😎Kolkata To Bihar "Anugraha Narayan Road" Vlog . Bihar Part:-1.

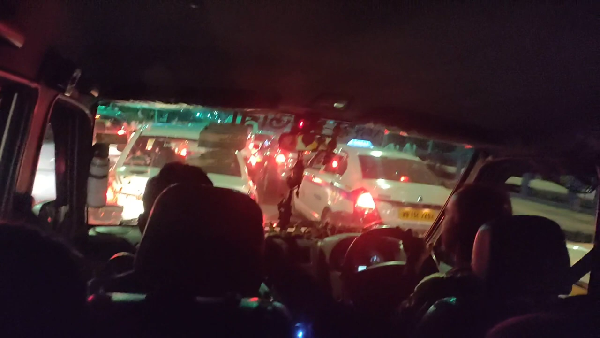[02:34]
और सिग्नल पे वेट कर रहे हैं, सामने वरुण धवन है, वरुण धवन मुझे नहीं दिख रहा, तो बाहर बैठने का ये डिसएडवांटेज है, पीछे मैं बाहर नहीं बैठा, आई मीन पीछे।